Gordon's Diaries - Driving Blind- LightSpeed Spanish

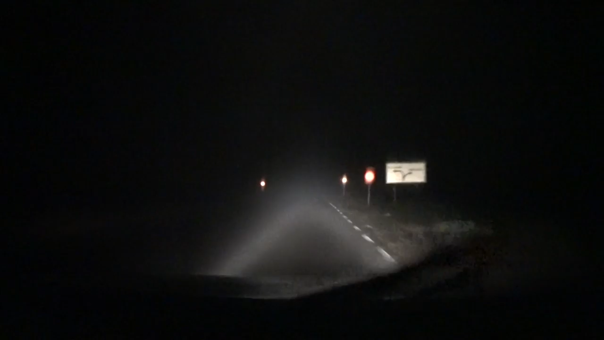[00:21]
Vale, como podéis ver, hoy hace un tiempo fatal, pero fatal. Antes, he puesto el vídeo, pero antes no se veía nada. Nada, nada, nada. Hay una niebla muy fuerte y, bueno, es un poco difícil. Las condiciones no son muy buenas. Creo que voy a llegar tarde al aeropuerto porque no puedo ir rápidamente. Nada.